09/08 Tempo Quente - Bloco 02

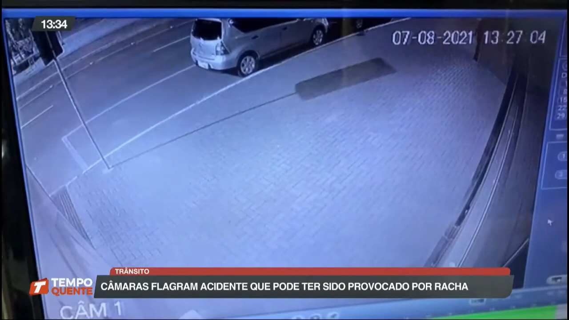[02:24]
Isso foi na madrugada para amanhecer sábado na Avenida Brasil. Olha, moço. A informação da Polícia Militar que os dois veículos envolvidos no acidente, olha lá, praticando racha. Oh, meu Deus do céu. Em tempo de provocar uma tragédia, os irresponsáveis que estavam praticando racha.